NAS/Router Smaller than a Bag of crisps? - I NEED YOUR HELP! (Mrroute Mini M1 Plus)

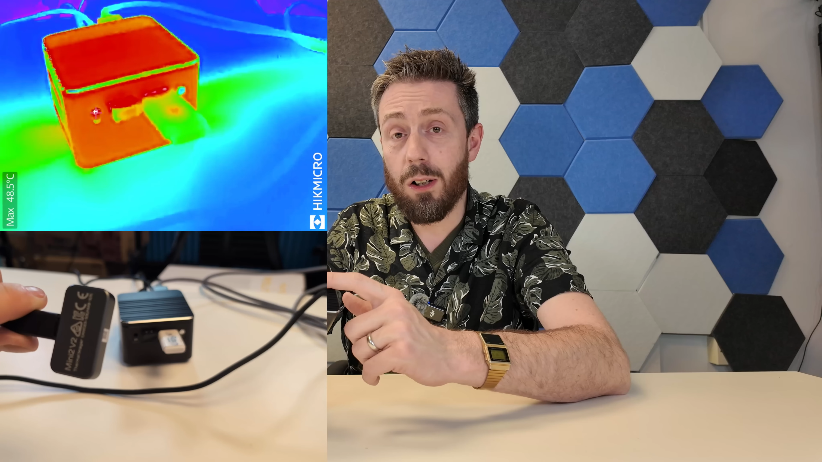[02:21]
On screen: max 48.5°C
panel there having no active cooling at the top it got to about 66 to
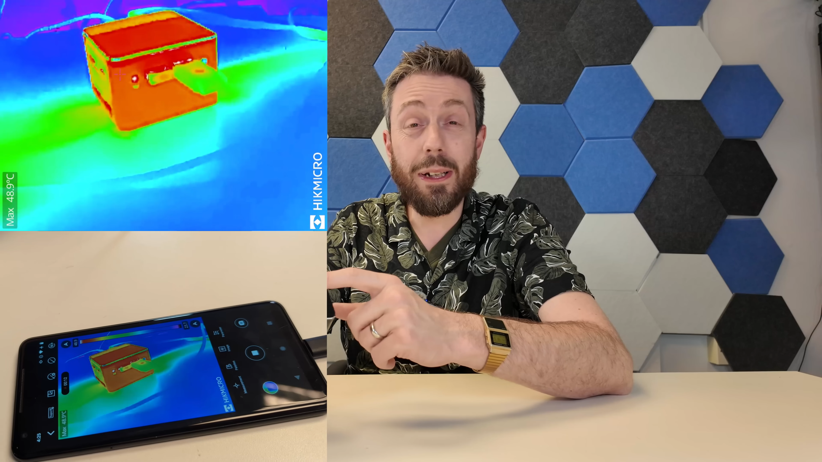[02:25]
On screen: max 48.9°C
maybe 68 degrees which is pretty high it has to be said when we were hammering this in terms of those vm deploys but the base never